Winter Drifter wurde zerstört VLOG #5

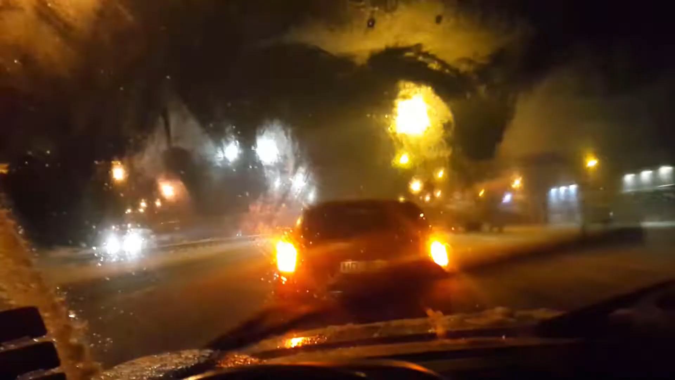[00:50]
So, jetzt schleppen wir die Karre ab in die Werkstatt. Weil der Motor ist komplett tot.
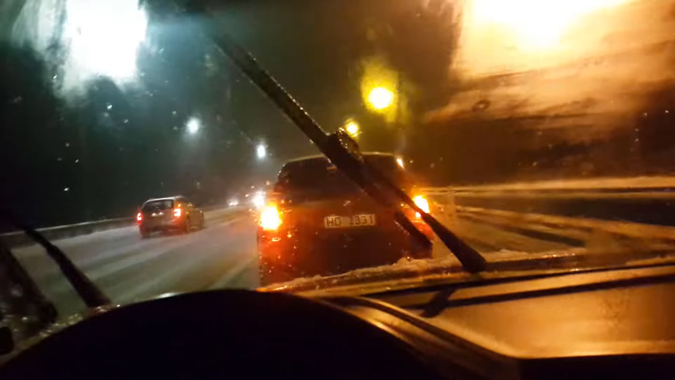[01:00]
Er hat komplett den Geist aufgegeben. Und das ist so die letzte Fahrt für den BMW hier. Wenn man 90 auf Schlepptauhr, Alter. In 3 Meter Abstand ist echt ein bisschen unangenehm.